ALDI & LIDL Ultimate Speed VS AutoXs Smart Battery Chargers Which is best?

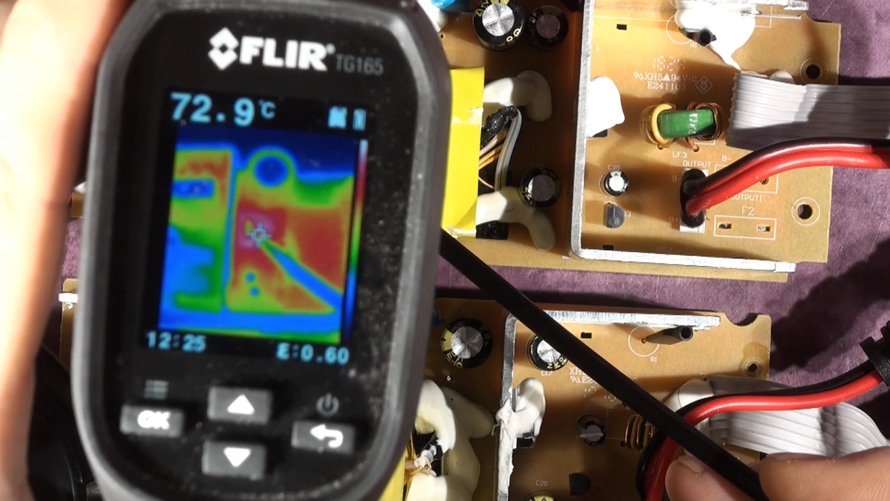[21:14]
On screen: spot 72.9°C
these components through the uh infrared camera to see what they're doing there's nothing much going on the input filter side but on the uh power fet which is doing the switching for the power supply we've got 73 degrees on the leedle unit on the alde unit we've got 71
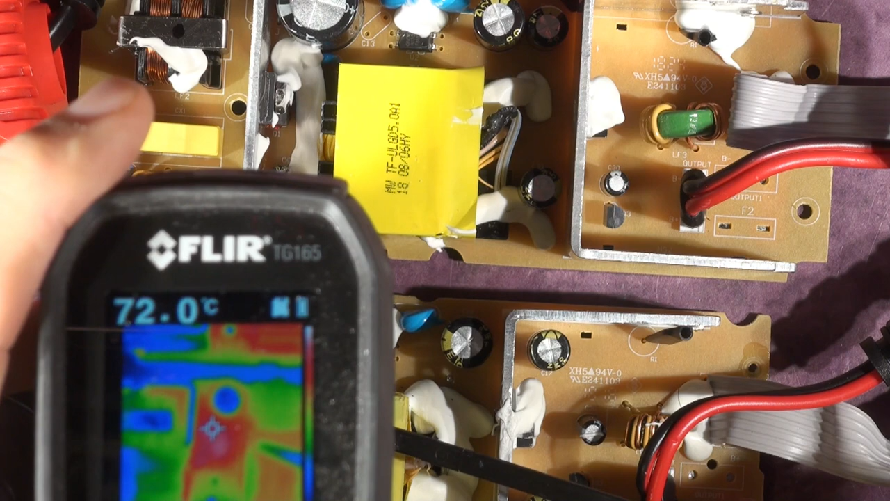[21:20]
On screen: spot 72.0°C
72 so not a lot of difference there really although it's switching 20 percent more power it's only 1.4 72 something like that and the 69 so not a lot of difference then the tops of the transformers 75 on the leedle one that's there i'm that's me that's
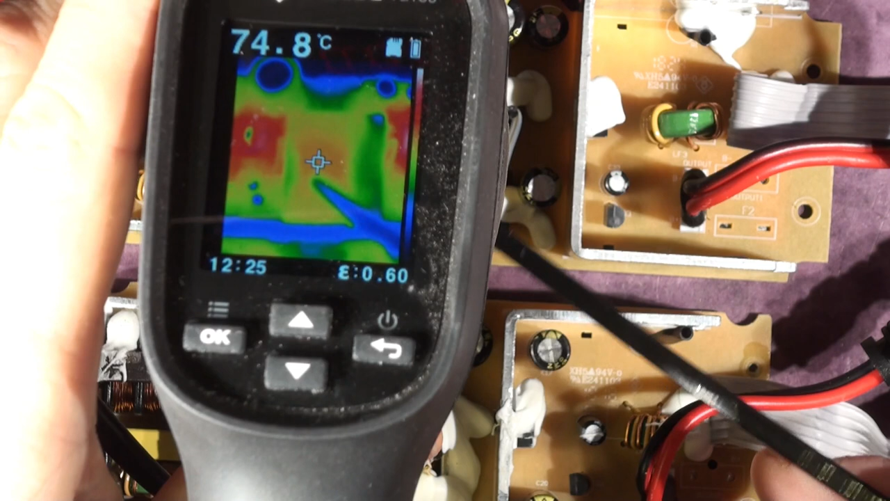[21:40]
On screen: spot 74.8°C
me poking so i can see where i'm looking okay it's just a tie wrap uh so we've got 71 72 degrees and on the alde one we have
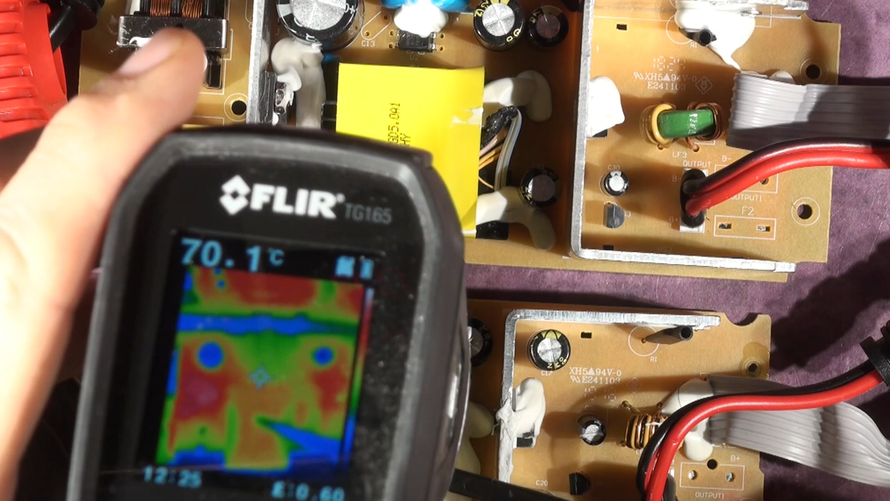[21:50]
On screen: spot 70.1°C
69 degrees so not a lot of difference really not an awful lot of difference okay now if we go back to any other hot spots
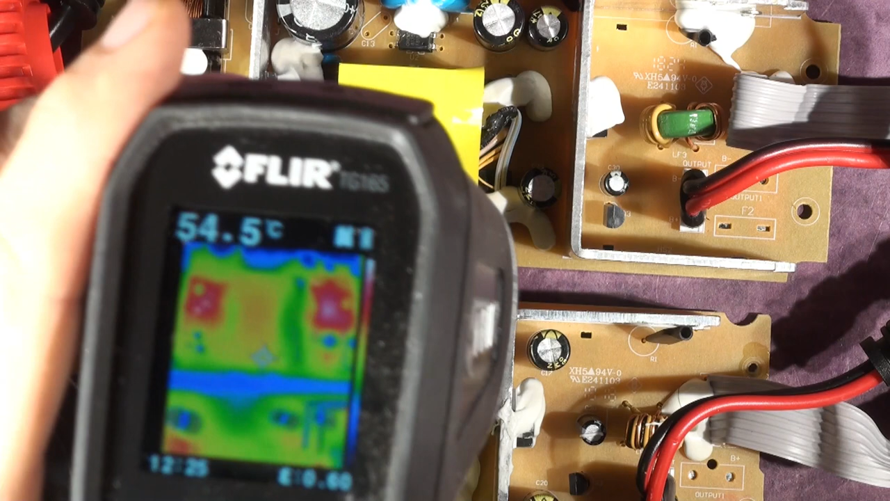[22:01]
On screen: spot 54.5°C
anywhere i guess the rectifier diode is going to be one
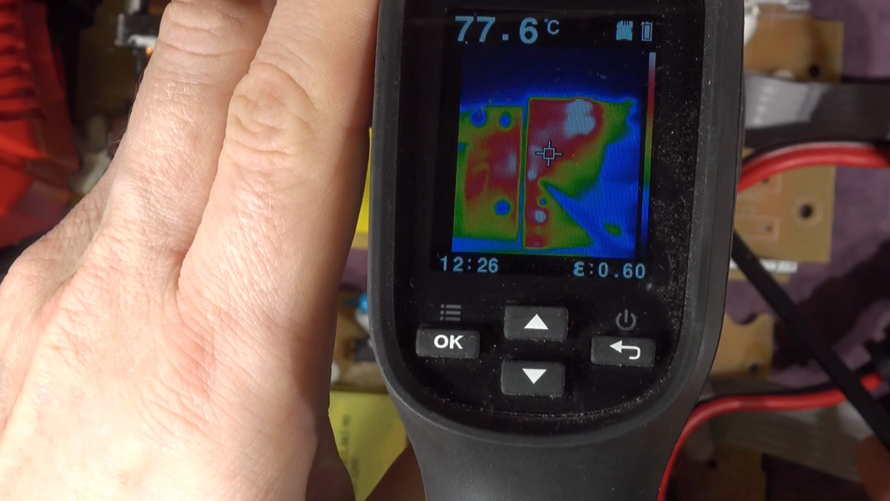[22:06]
On screen: spot 77.6°C
there so here is the rectifier diode we're looking at the top of the rectifier diode there so we've got
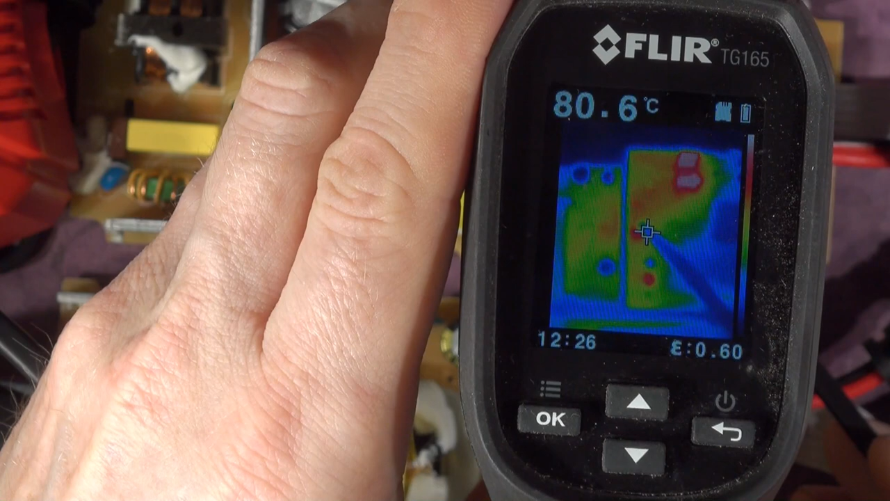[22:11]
On screen: spot 80.6°C
80 82 degrees on the leedle unit
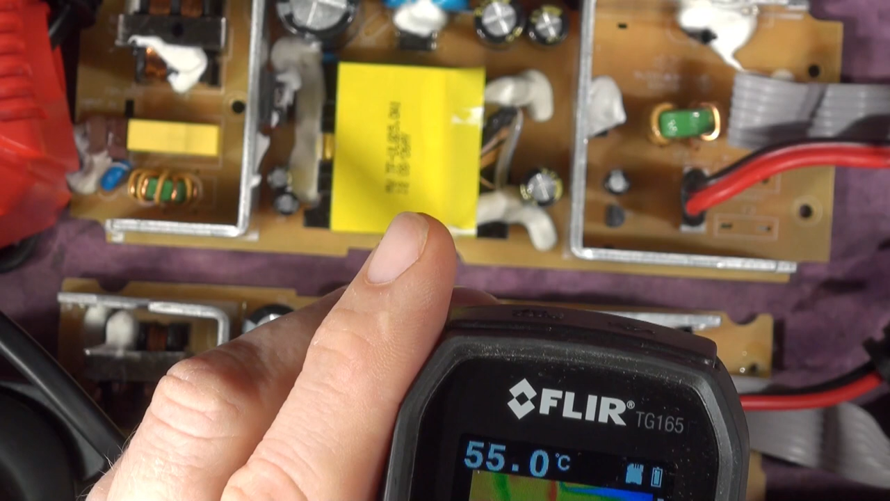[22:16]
and
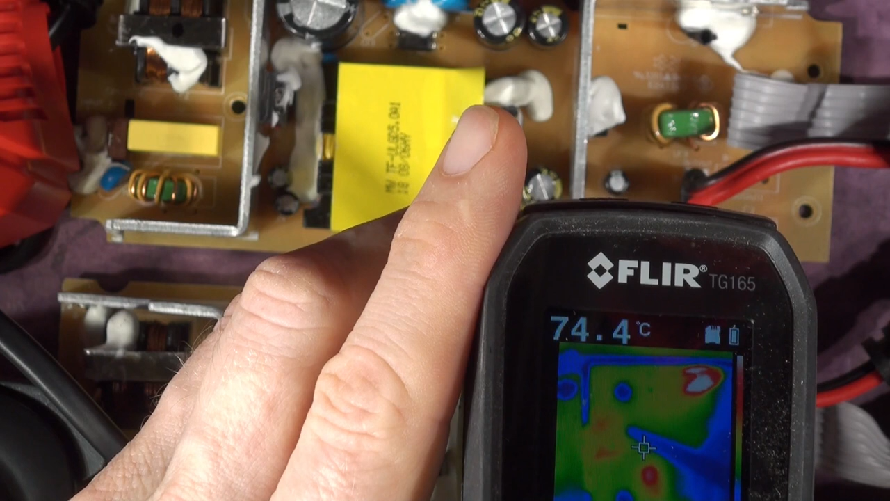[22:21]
On screen: spot 74.4°C
53 degrees
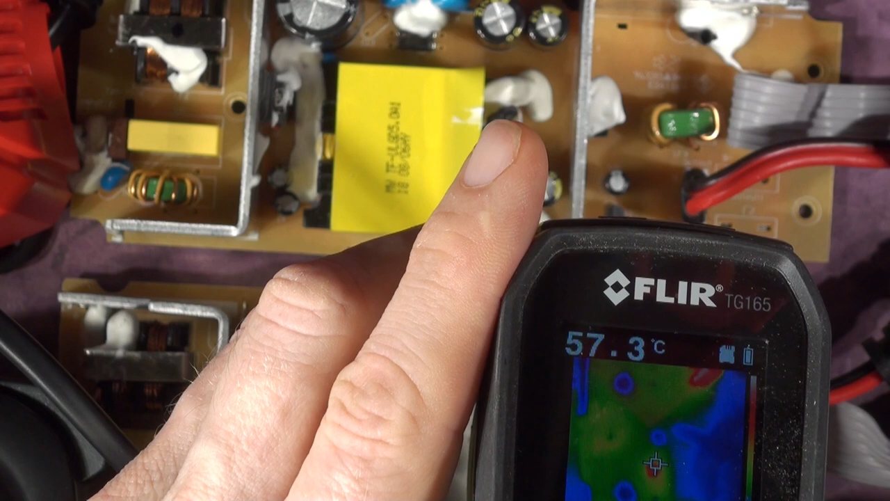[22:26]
On screen: spot 57.3°C
on the alde unit and actually if i touch this this heatsink here on the leedle unit